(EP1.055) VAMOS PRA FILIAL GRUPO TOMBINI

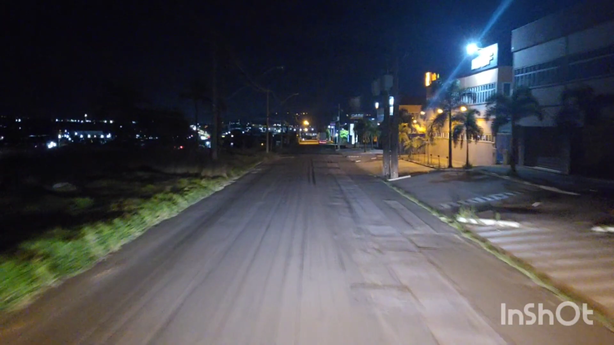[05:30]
Estamos aqui no Distrito Industrial de Jundiaí. Temperatura 24 graus. Hoje é uma quinta-feira, 1º de dezembro de 2022. Estamos aí no último mês do ano de 2022, hein, pessoal?